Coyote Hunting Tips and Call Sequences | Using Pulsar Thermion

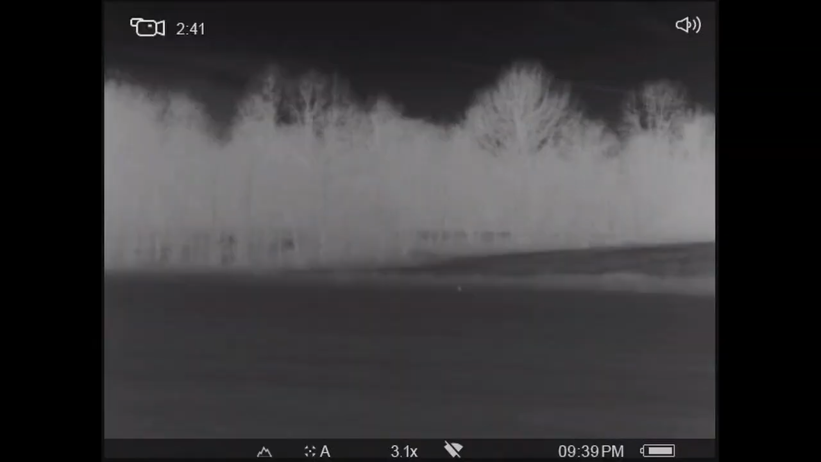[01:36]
Here I am on stand number 1, just kind of scanning around with the Heli on.
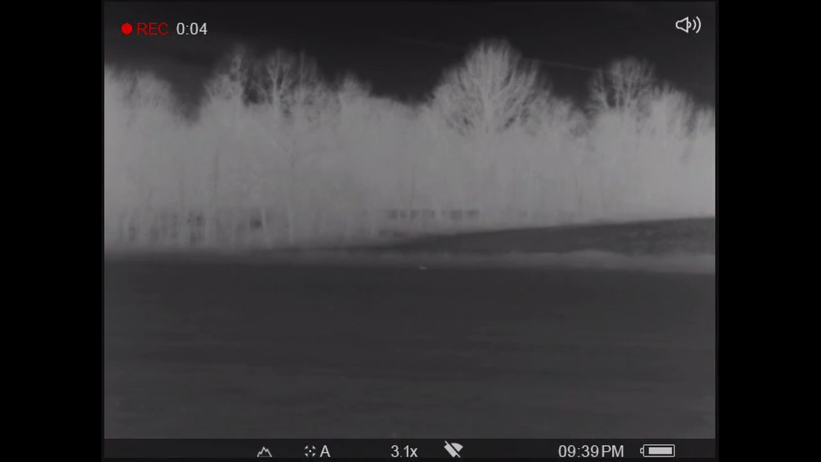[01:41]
And you'll notice here, very far off, probably 500 to 600 yards away, is a bobcat. It's going to be kind of hard to tell, but I switched to picture in picture here.
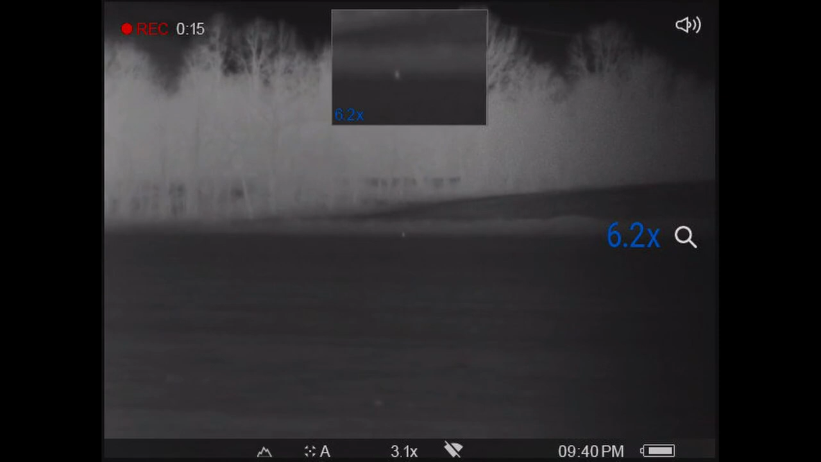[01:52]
At this point, I had done probably 3 to 4 different rabbit distress calls,
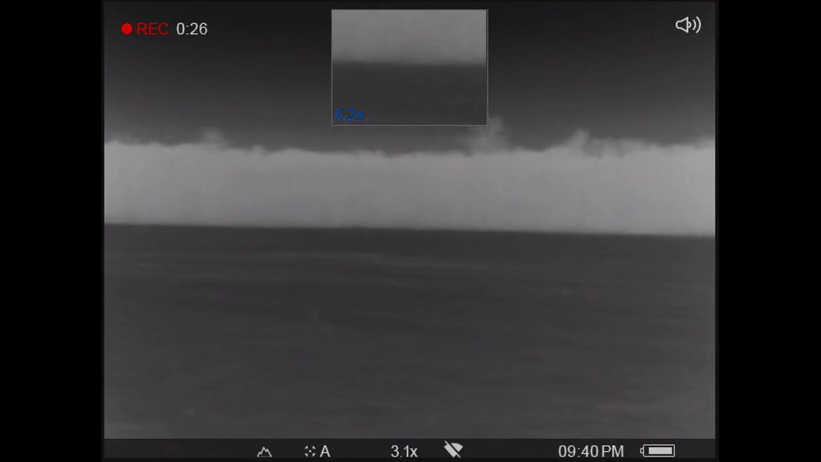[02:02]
each of those running maybe 3 to 4 minutes with an additional 3 to 4 minute break in between each call.
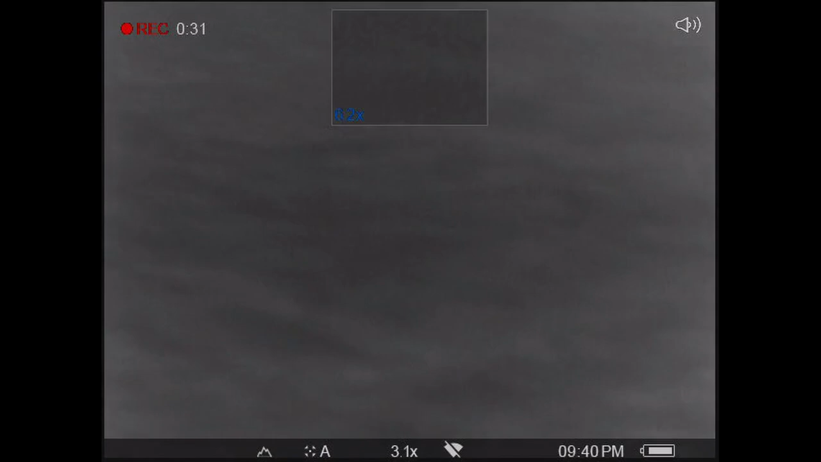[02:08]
I hear something in this ditch down to my south, and then I notice this coyote crawl out of the ditch. I look back through the video here, and from the time I located this coyote to whenever I shot it was an additional 8 minutes. It just kept taking its time, walking towards me,
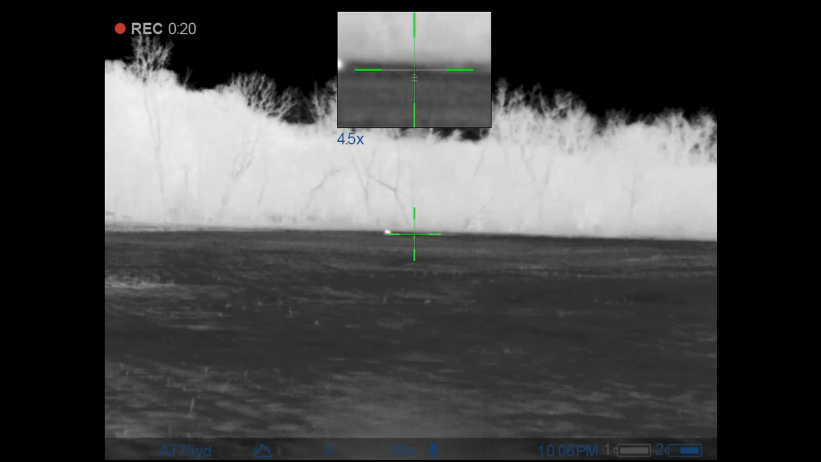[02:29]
and it looked like to me it was just kind of stopping along the way, smelling its surroundings, of course, and also eating some mice.
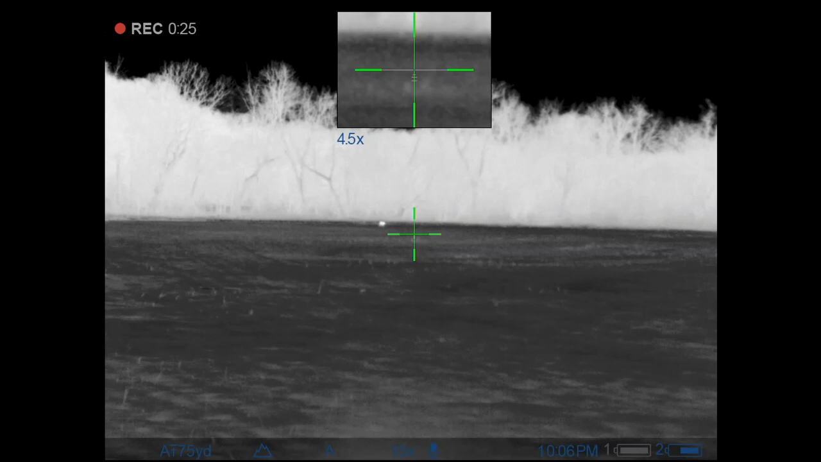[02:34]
I'm going to kind of pick and choose segments here until we get it closer into range.
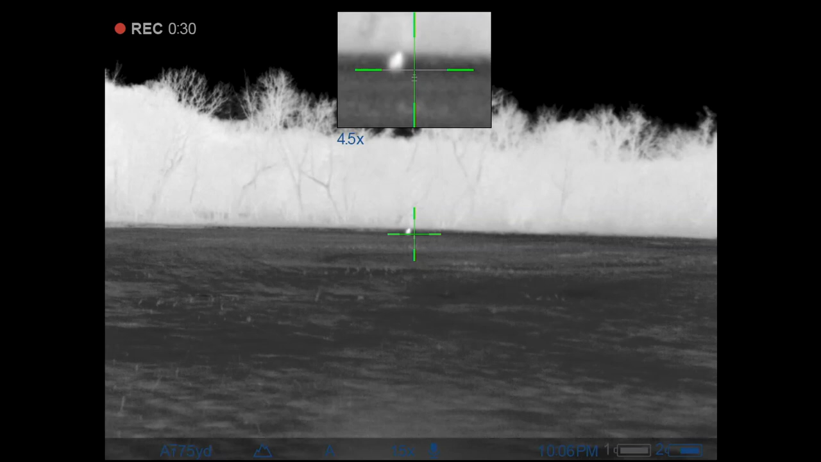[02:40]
Once these video files are downloaded from the Thermion, the clarity is not near as good as what you're actually seeing through the scope itself, but it's still pretty impressive.
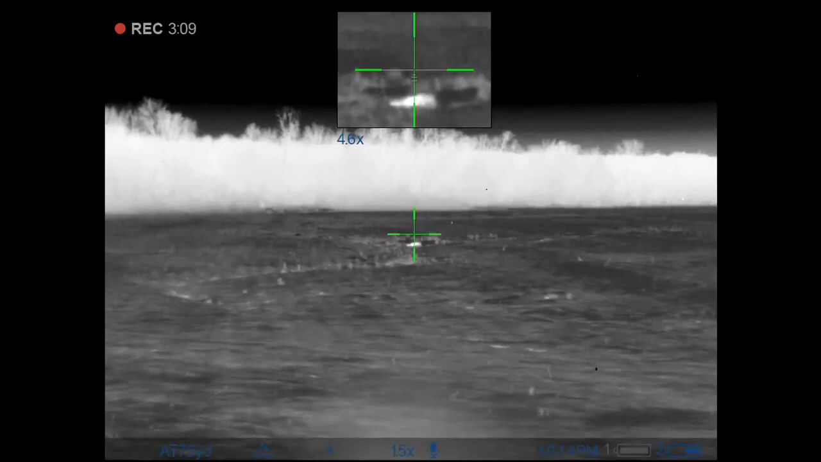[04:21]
All right, guys, yes, I just knocked one down out here.
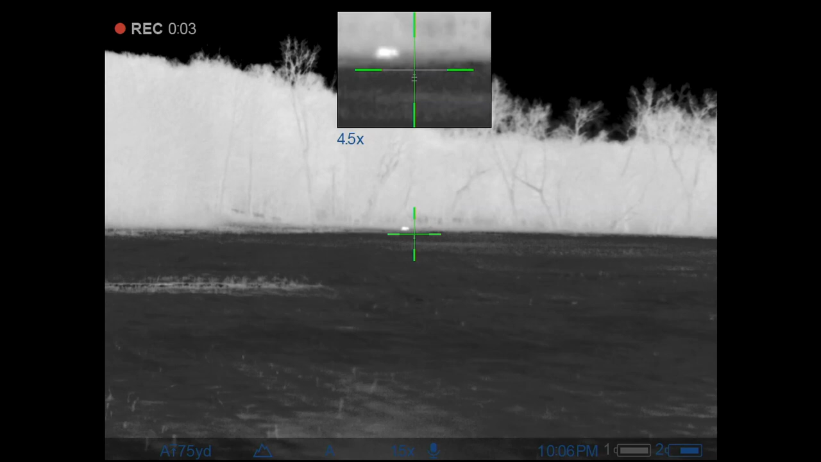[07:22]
from right down here out of the creek and right up there into about range of 65 yards.
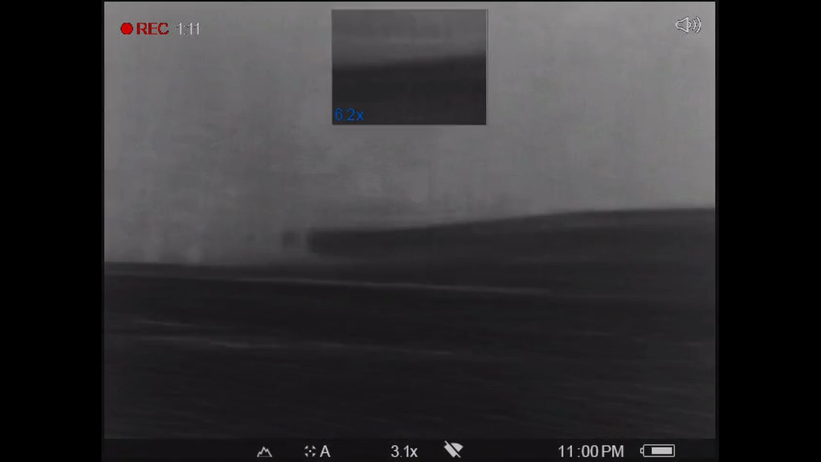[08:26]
I let a little bit of time pass and went right into interrogation howls, which was a male-female pair howl.
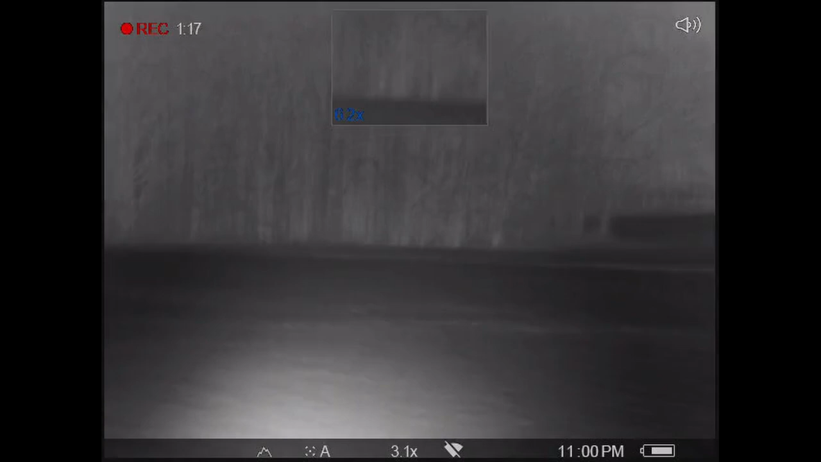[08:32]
I stayed quiet for 3 to 4 minutes and then went straight into pup distress and had this curious male come out of the wood line.
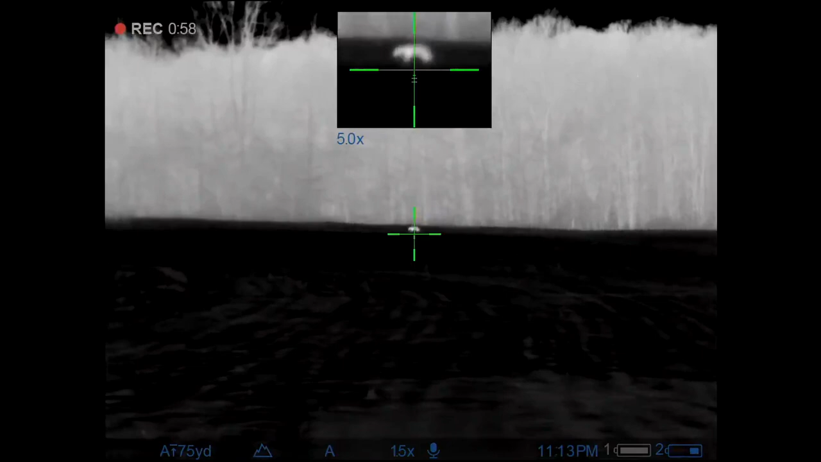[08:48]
At this point, I guess him to be around 200 yards.
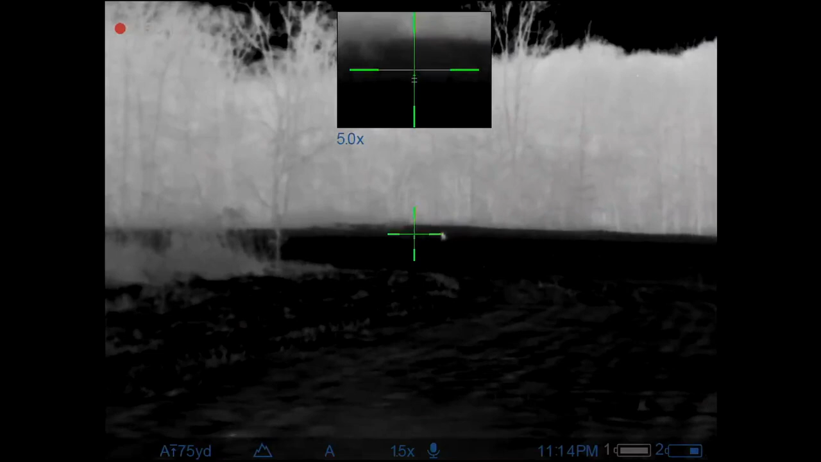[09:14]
Once I locate or notice that a coyote is interested,
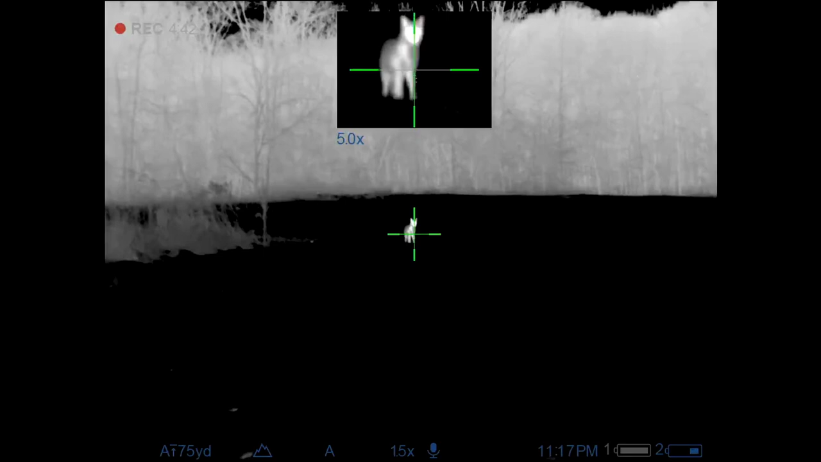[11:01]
And you'll notice here in a little bit, he gets spooked by something off in that wood line. And then I work on stopping him with some short, quick howls of my own.
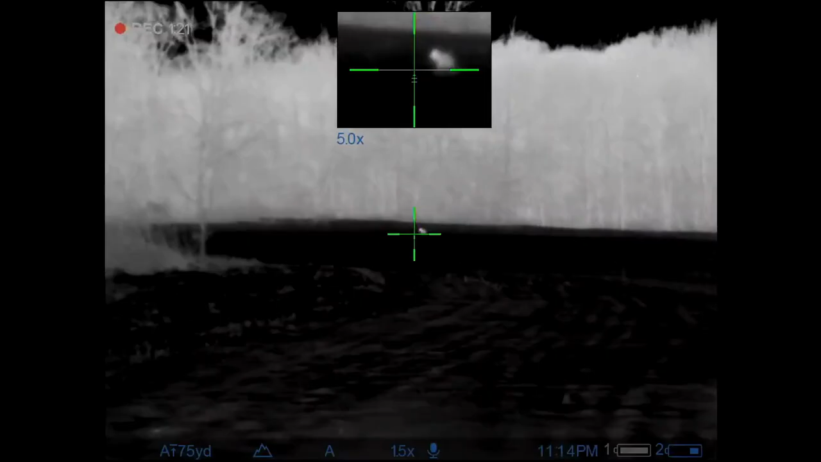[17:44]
This bigger male came in, curious what the heck was going on, and called him in to probably 75, maybe 85 yards,